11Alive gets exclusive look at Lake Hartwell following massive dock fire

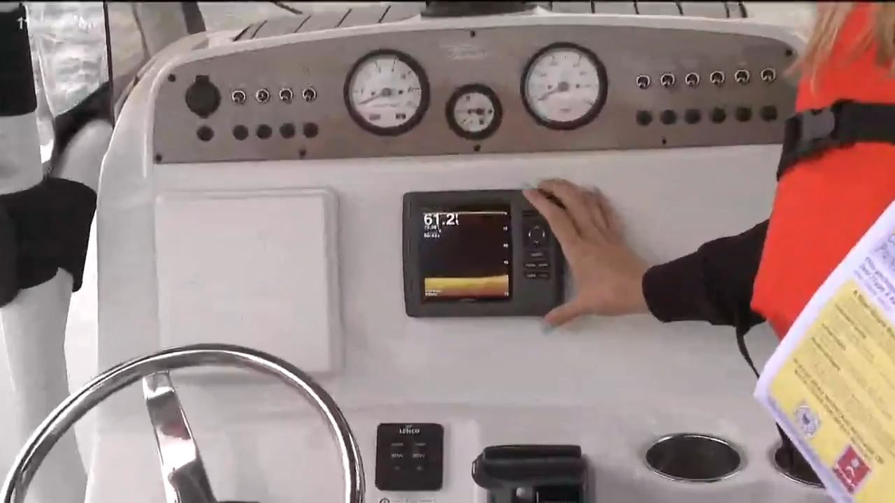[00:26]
And thanks to the sonar on this boat, we could tell one of the boats that floated out here on the lake and sank is in between those two buoys.
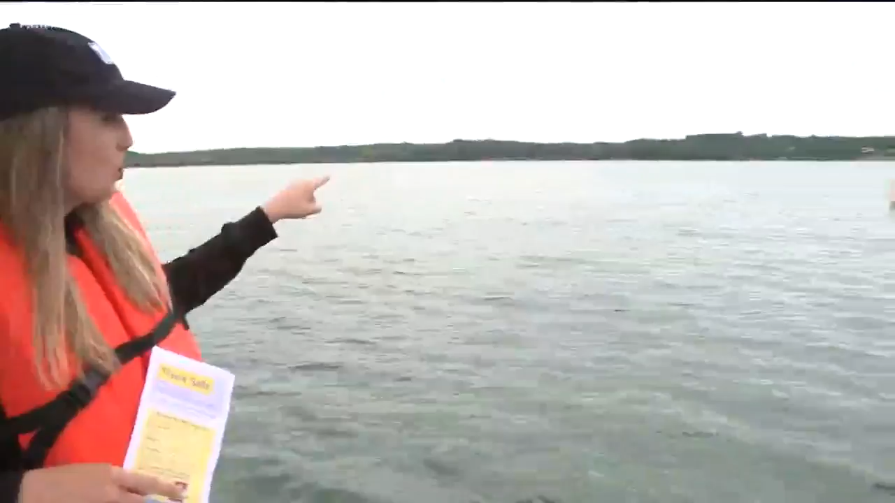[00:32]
There's one.
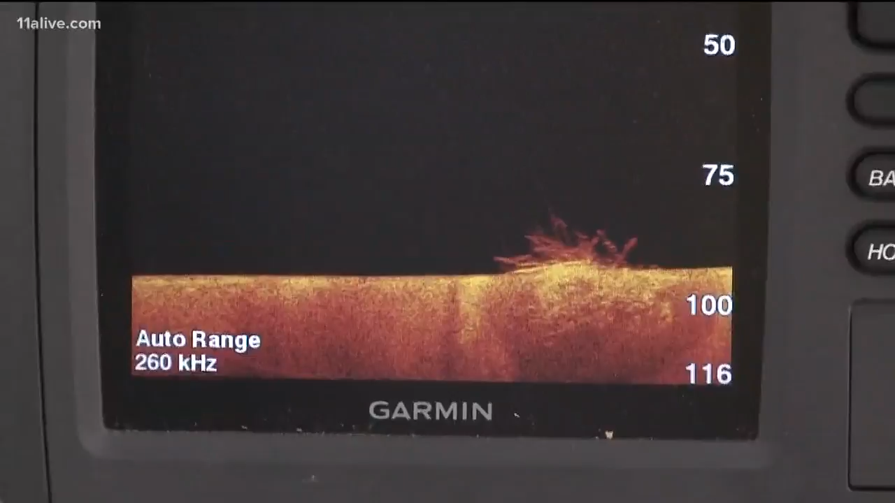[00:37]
It didn't take long for an orange blob to slide across the sonar screen, showing the remains of a boat that was docked at Portman Marina.
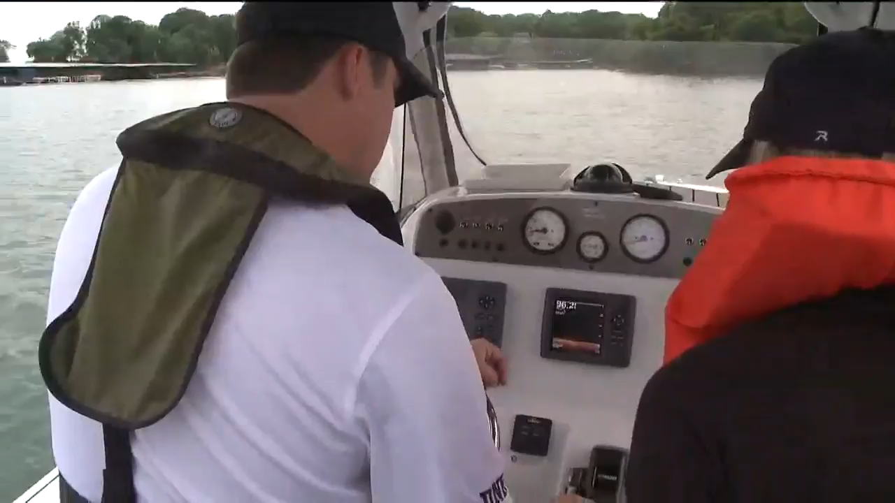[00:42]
See how mangled up burn it is? Oh my gosh.
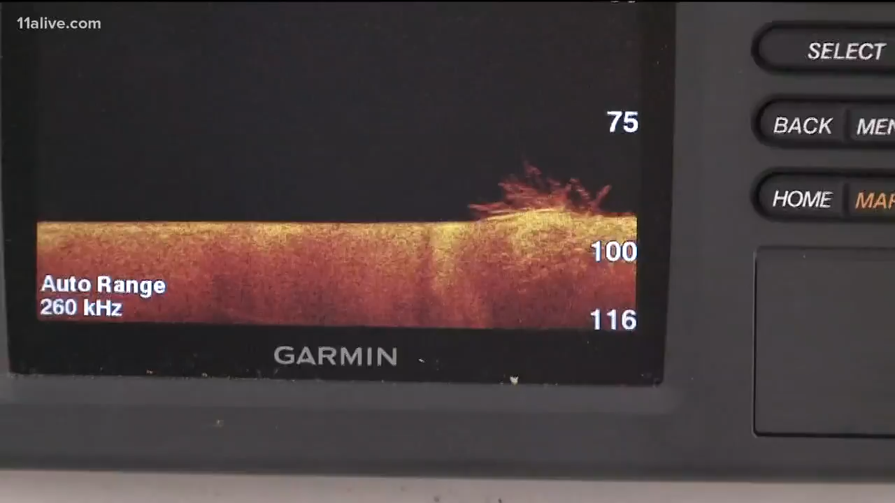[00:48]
There's almost nothing left. It doesn't look like much now, but this is what it looked like around noon.